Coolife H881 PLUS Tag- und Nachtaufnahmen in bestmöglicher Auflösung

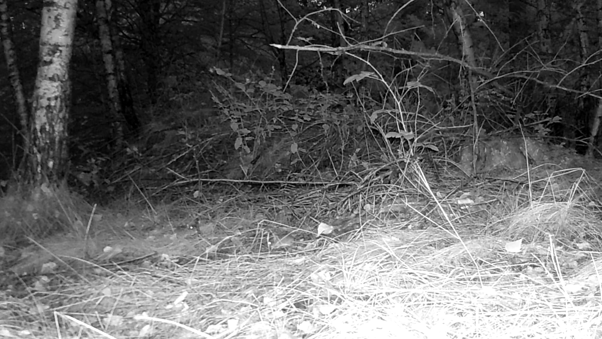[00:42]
Wir befinden uns heute hier in der Nacht vor einem Gestrüpp und das ist voller Mäuse. Hier ist vor Mäuse aus diesem Feld heraus. Ich weiß nicht was es ist, ob es eine Spitzmaus ist.
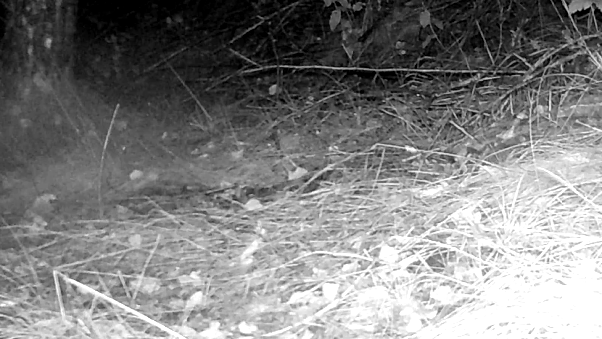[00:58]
Auf alle Fälle ist sie sehr viel dunkler als der Rest der Mäuse hier herum machen und wo Mäuse sind,
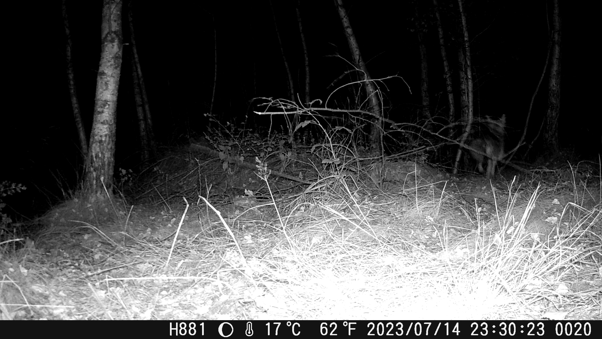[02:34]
Die Fuchsaufnahmen hier immer ein Foto und ein Video und in einigen Videos kann man erkennen, dass das Foto noch da ist, aber der Fuchs schon auf der Flucht oder schon aus dem Bild ist. Das heißt, die Verarbeitung des Fotos dauert dann doch etwas lange und die Videosequenz wird erst nach ein paar Sekunden angefangen. Somit geht natürlich einiges zwischen Foto und Video verloren.
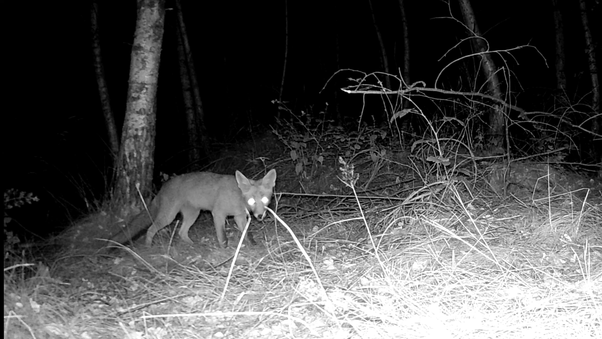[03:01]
Ja, die Füchse finden hier irgendetwas zu fressen. Das ist eine Stelle, wo auch andere Tiere permanent da sind, der Dachs. Und momentan ist es hier voller Jungfüchse, die hier permanent vor der Kamera herumlaufen. Ich habe ganz viele Aufnahmen dafür gesucht und habe jetzt für diesen Videofilm eigentlich nur die schönsten oder interessantesten rausgesucht.
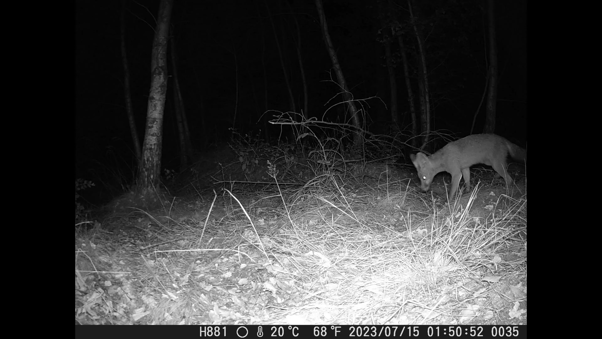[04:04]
Und hier die Aufnahmen eigentlich recht zufriedenstellend. Die Aufnahmen sind nicht bearbeitet, das ist alles original. Lediglich laufen sie in doppeler Geschwindigkeit ab, um den Film nicht zu lange und zu langweilig zu machen.
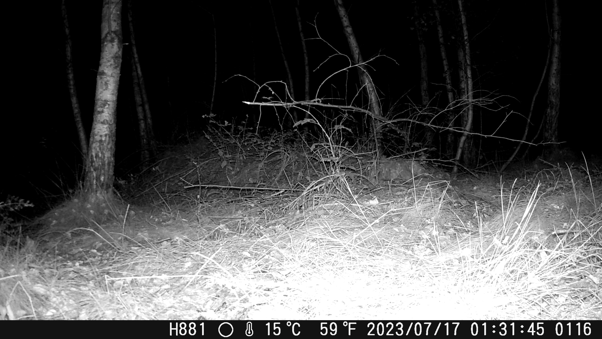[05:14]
nochmal ein Blick auf diese Mäuseburg, wo so richtig was los ist. Und noch ein letztes Mal den Buzzard, der sich bemüht, hier etwas zu fangen. Und dann danke ich fürs Zuschauen und bis zum nächsten Mal. Alles Gute!